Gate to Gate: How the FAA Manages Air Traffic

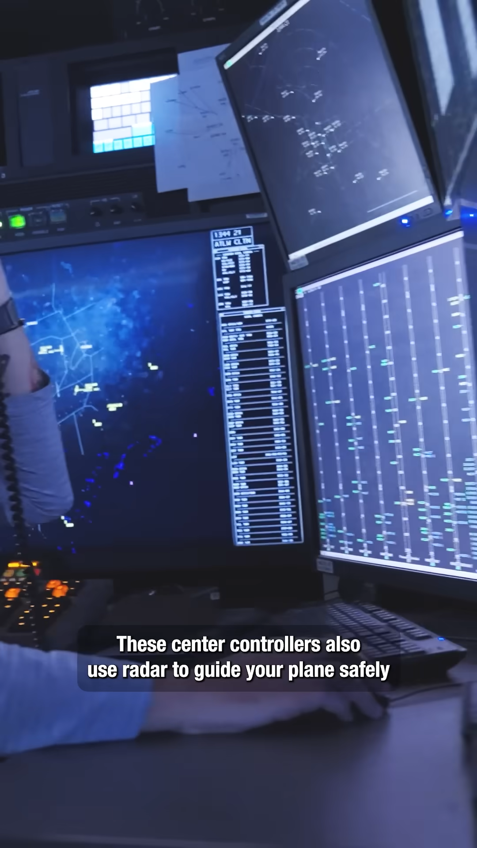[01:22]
These center controllers also use radar to guide your plane safely across states and time zones, one airspace segment at a time, with different controllers working different sectors.